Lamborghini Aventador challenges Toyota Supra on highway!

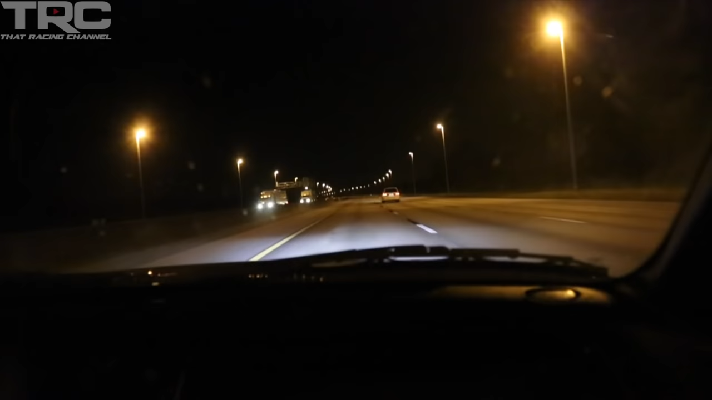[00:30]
Let's see, after the spin, he's going to go up next to you. Oh, shit. He's slowing down, he's slowing down. Come on. That was awesome. Let's see if he comes up. He's going to come next to us.
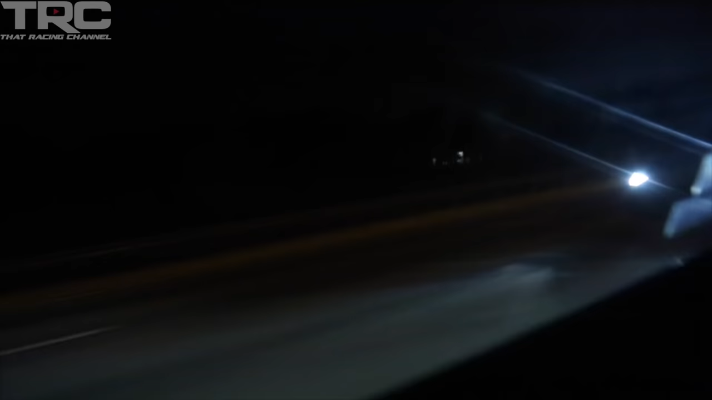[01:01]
Oh, no, don't fly by. Come on.
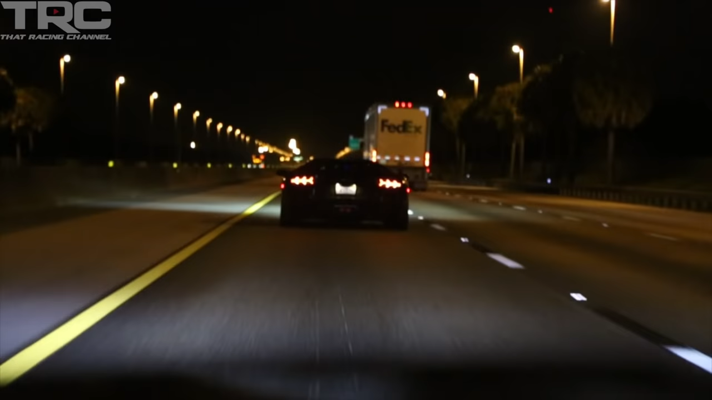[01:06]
It's like a bad video.
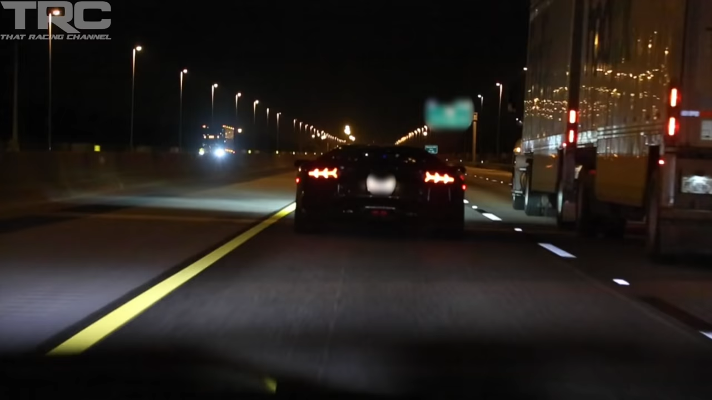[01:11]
He's in it. That was sick. That was sick.
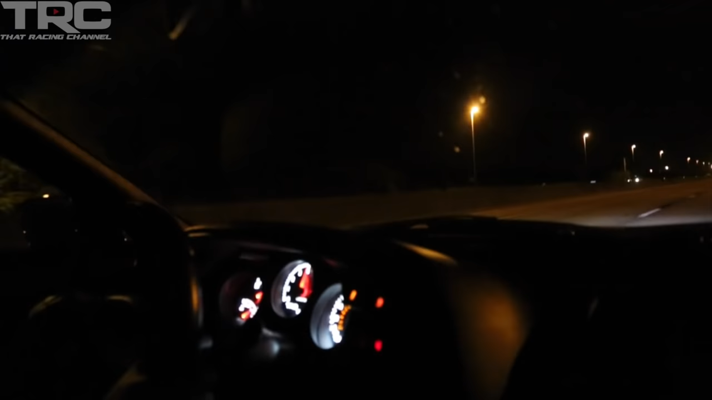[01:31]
Oh, shit. That was awesome. That was so cool. Give it a thumbs up. Yeah. That's all we got to play. Yep. The door. Did that just happen? That was great. Did that just fucking happen? What a fucking chance. Yeah.